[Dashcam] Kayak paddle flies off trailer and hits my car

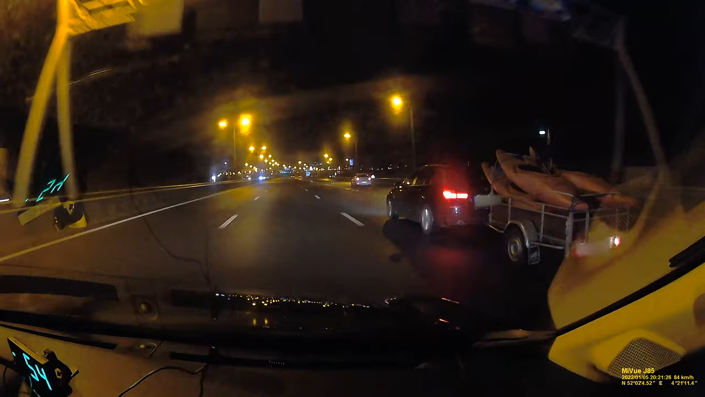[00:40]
Het kenteken van de auto is de. Maar het is een Duitse aanhanger dan? Ja, Duitse aanhanger, Nederlandse auto. Heel apart. Ja.
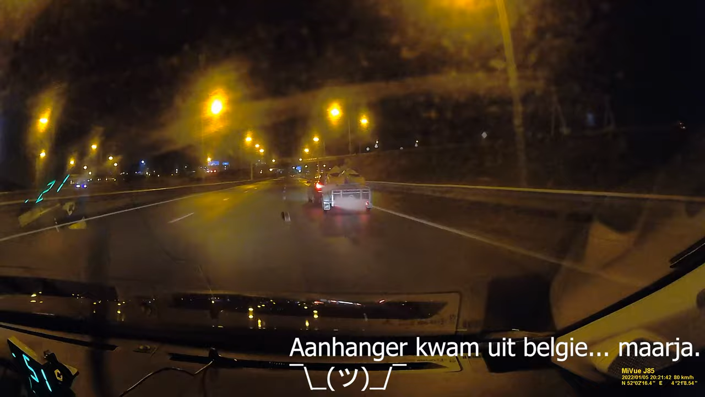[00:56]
Petrol staat op onze Kano.
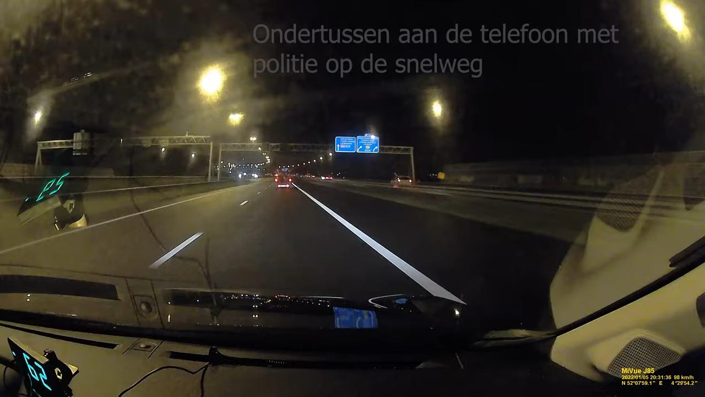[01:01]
Ja, dat is de hectometerpaal 32.4, daar staan wij. Ja. Als wij hem zien, dan gaan wij proberen voor het voertuig te komen. Dan nemen we hem mee naar het tankstation. Als je dan ook even mee rijdt, dan gaan we ook even kijken of je schade hebt. Ja. En dan gaan we even het een en ander in werking stellen. Waar rij je nu? Zelf de Kano die langs komt. Waar rijd je nu langs? Ja, check. Oké, nou, volgen. Welke auto rij jij? Die witte erachter? Nee, die grijze. Die witte komt er net tussen, dus ik zo.